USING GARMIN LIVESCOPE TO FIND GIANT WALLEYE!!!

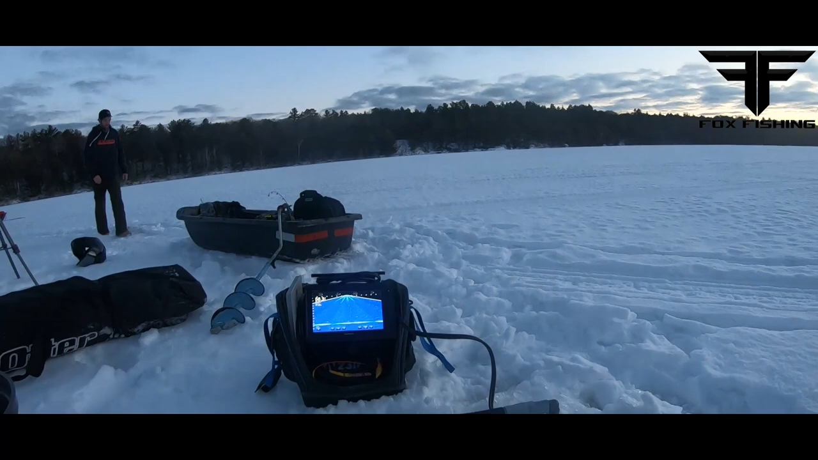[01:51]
No, there's definitely fish here. I was just playing with one right now. This thing's pointing 12 feet that way. There's a fish. There's actually, and then there's another bigger one, 25 feet. Okay, so let's go drill this way.
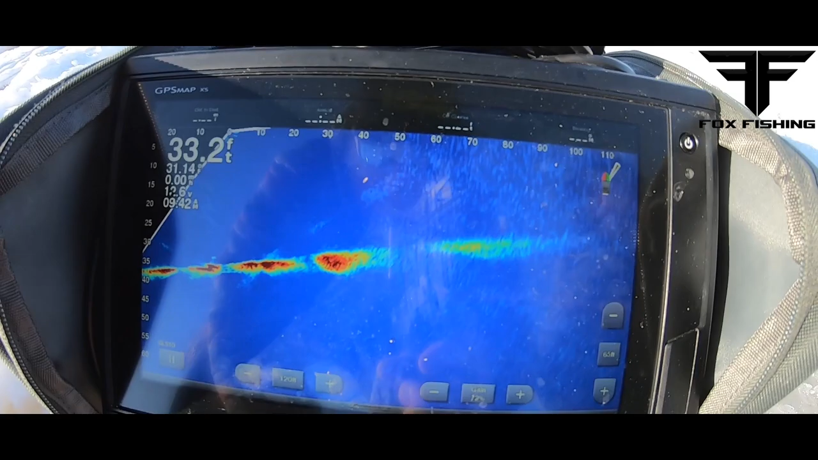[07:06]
On screen: depth 33.2 ft
So we're looking out 120 feet. There's fish out here.
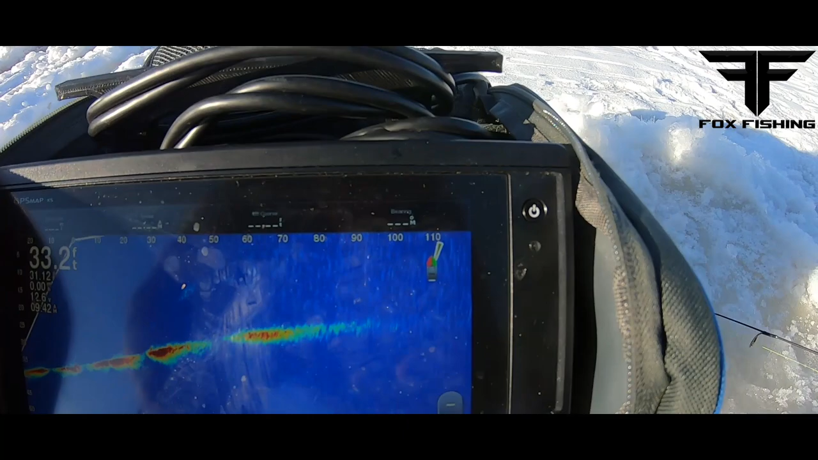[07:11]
I'll turn it a little more. There's a fish. Fish, fish, fish. There's a bunch. Look at
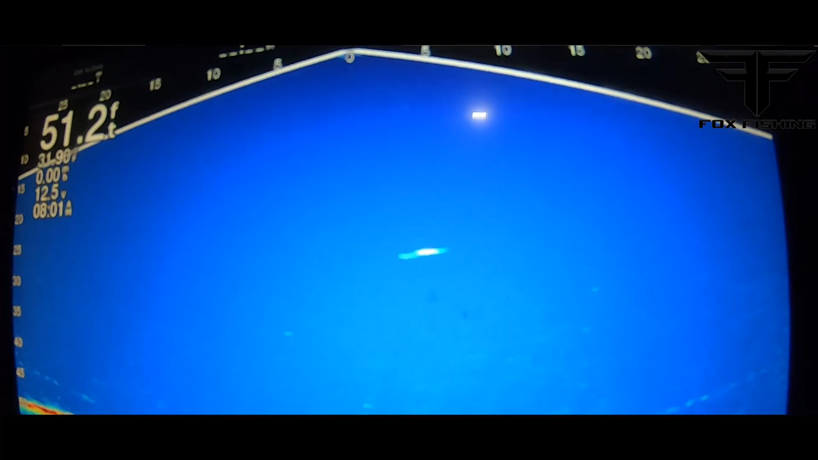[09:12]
On screen: depth 51.2 ft
Oh, he's got it. He's got it. Got him.